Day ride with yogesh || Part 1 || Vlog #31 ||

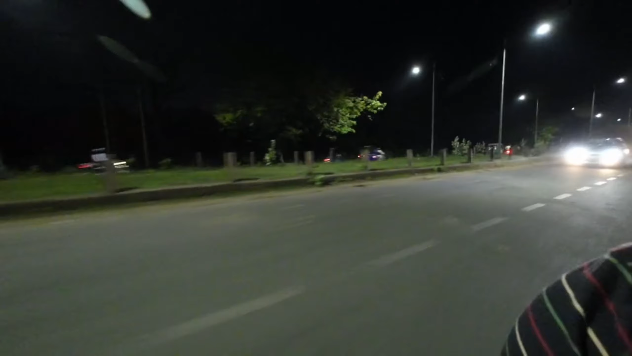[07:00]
सुनसान रास्ता ये है बोकारो का मेन रोड जैसा, जहाँ पे लगभग ज़्यादातर कोई गाड़ी नहीं चलता है,
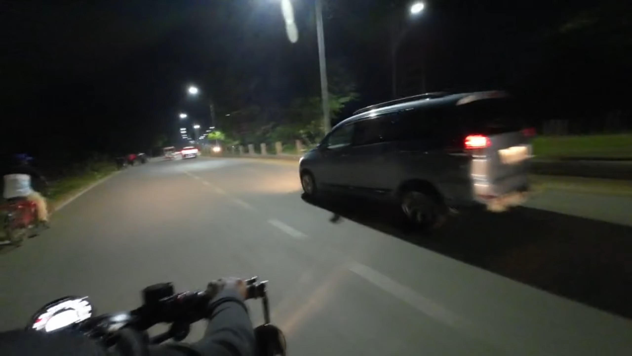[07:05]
बस एक दो ठो हल्का फुल्का.